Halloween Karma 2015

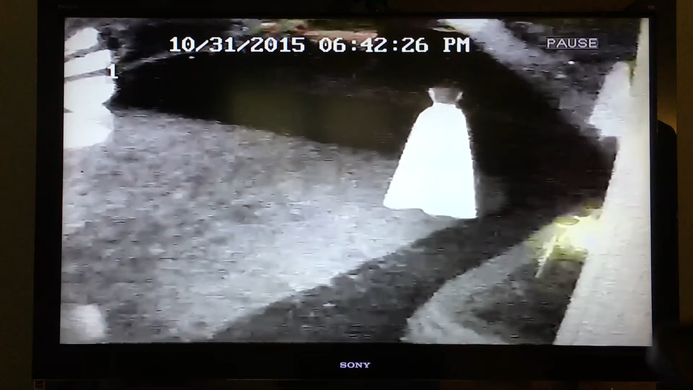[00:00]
okay yesterday on Halloween somebody came by and stole the entire tray of candy and I was curious to see who it was so here's the video 6 42 p.m. we were out trick-or-treating and this is what we caught on the cameras cute little